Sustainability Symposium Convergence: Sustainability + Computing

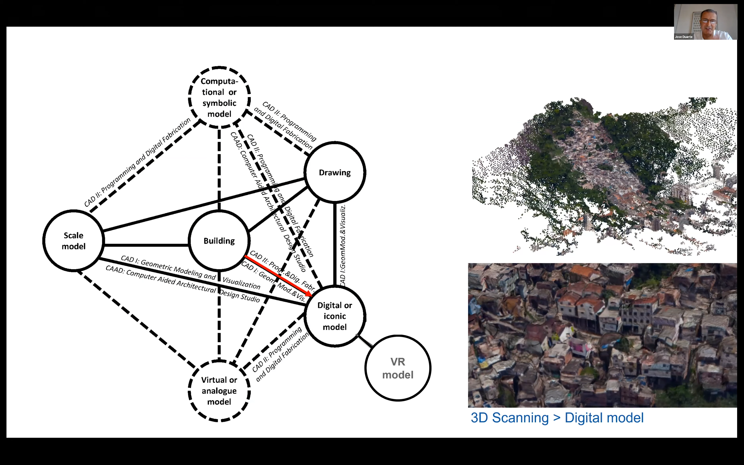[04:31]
case it's not a building it's a community and we use digital scanning um to create a digital model from reality so basically you know scan the environment and create a digital model so the next step uh is to uh you know use the digital model to create a physical model using a digital fabrication